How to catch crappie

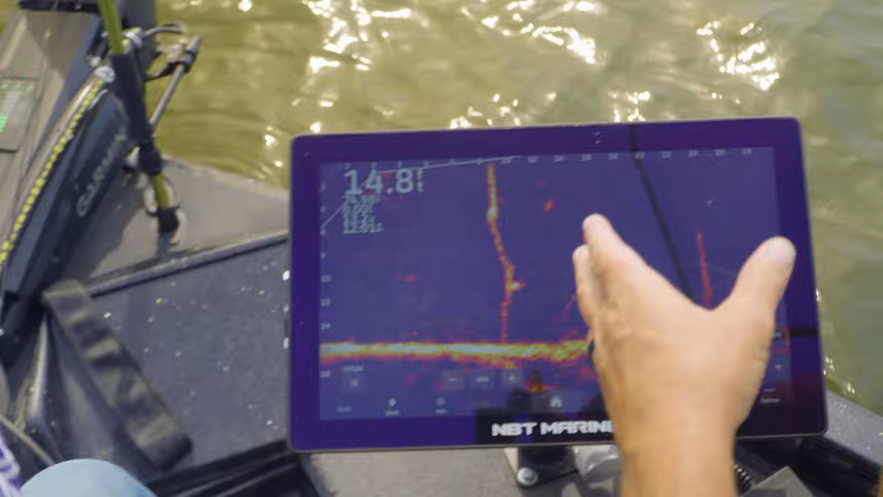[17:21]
Yeah, when you're dropping down with live scope on these trees, it won't show all of the super tiny stuff that you can get hung on.
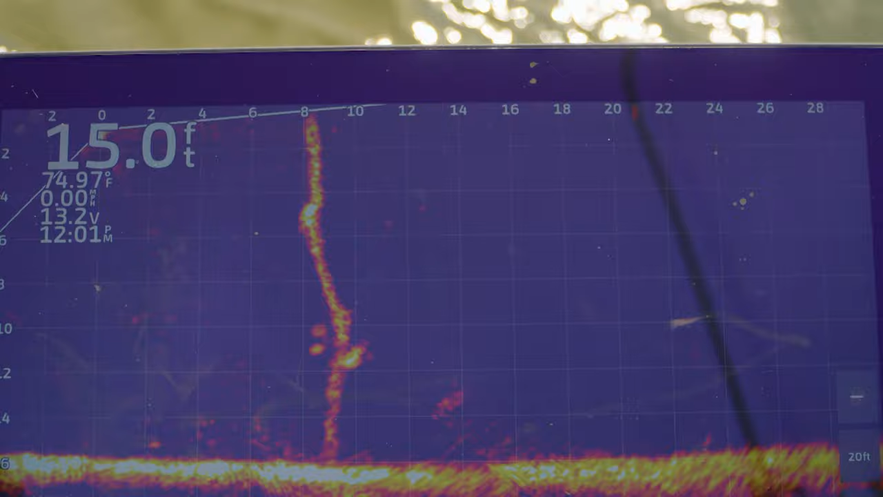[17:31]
On screen: depth 15.0 ft, water 74.97°F
And you'll be hung up and can't figure out why you can't get to the fish. It's because you're sitting there against a limb. Like this.
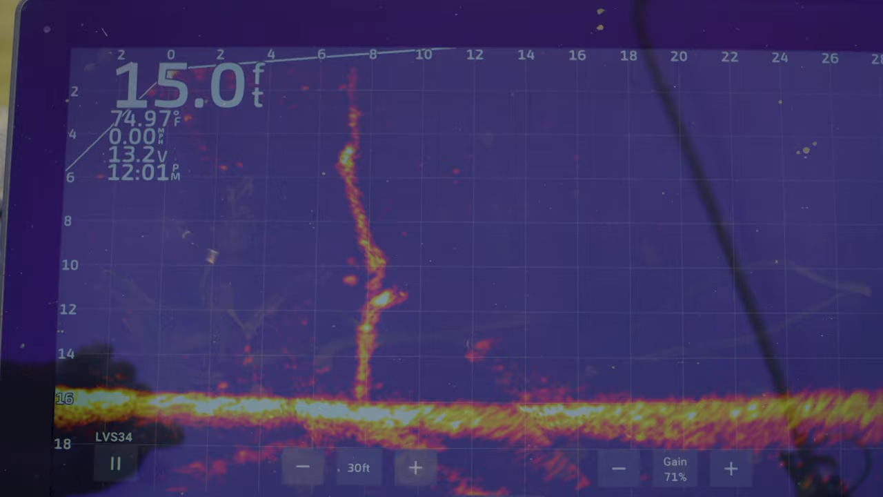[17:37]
On screen: depth 15.0 ft, water 74.97°F
Yeah, like this. He's sitting against a limb and just cannot get to.